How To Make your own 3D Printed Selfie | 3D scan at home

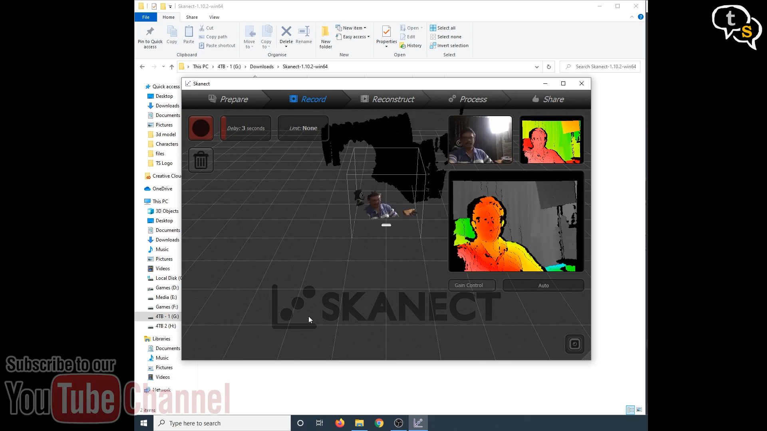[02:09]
It made a model quite fast and it was one of the first times actually I had scanned something in.
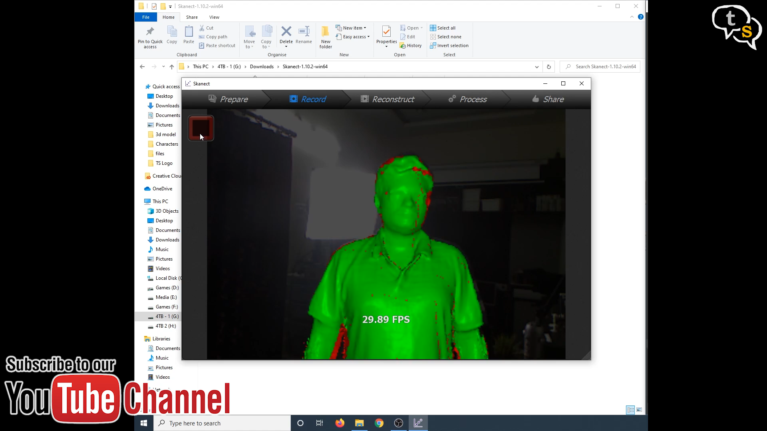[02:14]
But when I exported the model with being a paid application, it exported only 5000 polygons.